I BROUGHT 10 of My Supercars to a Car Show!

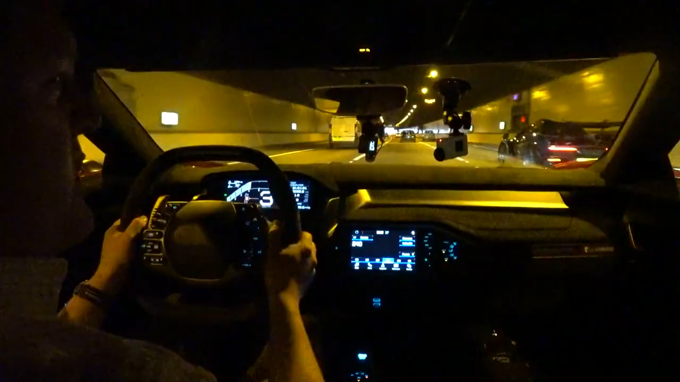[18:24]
although with this traffic, it's not quite the same, right?